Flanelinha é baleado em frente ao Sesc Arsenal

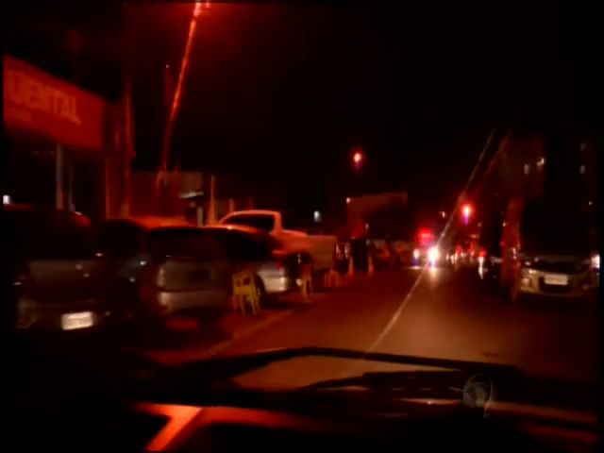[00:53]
Giroflex, meu SAMU ali, Serviço de Atendimento Móvel de Urgência, já aqui no local, realizando atendimento. O SAMU já está deixando o local, nós temos marcas de sangue aqui no asfalto.